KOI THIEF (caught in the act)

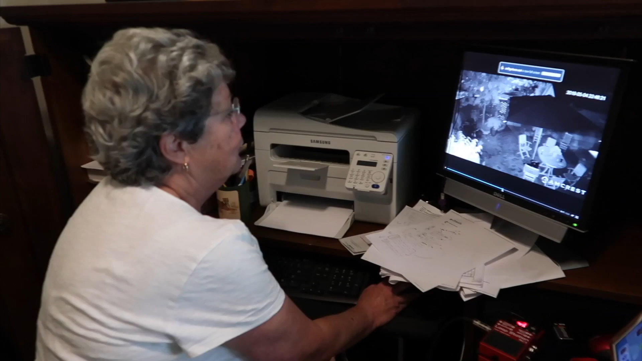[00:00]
I'm showing you our fish thief. Coming in over your gate to steal your fish.
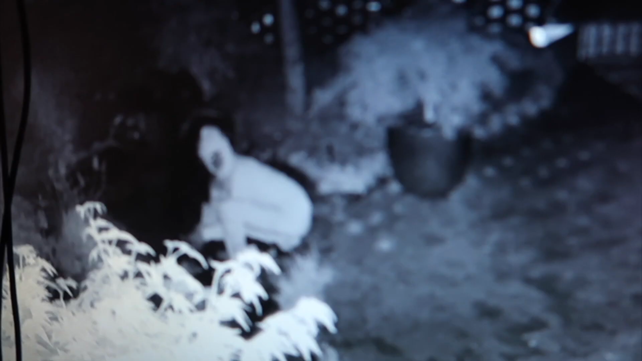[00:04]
If you know this fish thief, please contact your local authorities.
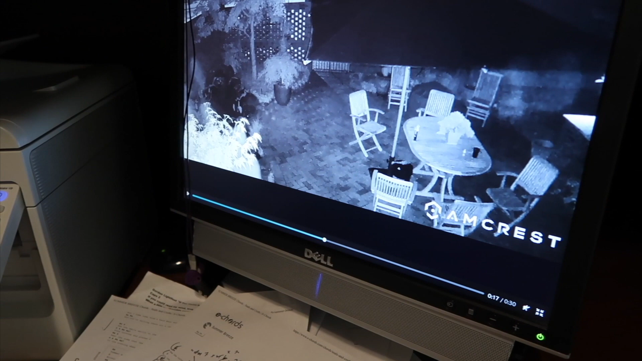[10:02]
He had just walked in the gates. Okay. Holy cow. He'll turn around again. He's got, like, looks like swim goggles on. Yeah, like, he literally put a hoodie on. Like, he knew that there might be cameras there. There he is. If you know this fish thief, please contact your local authorities. Exactly.